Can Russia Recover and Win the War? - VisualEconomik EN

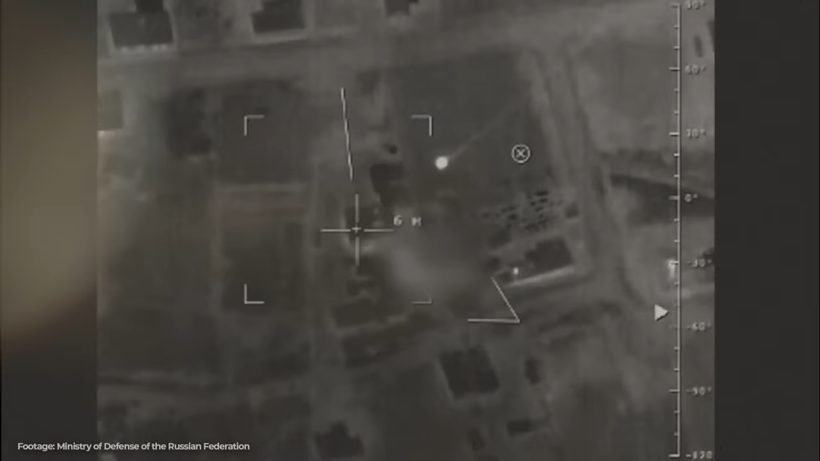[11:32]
If we add to all this that Ukraine is doing a great job attacking supply warehouses and transport routes, then it makes total sense that Russia is finding it increasingly difficult to maintain its troops.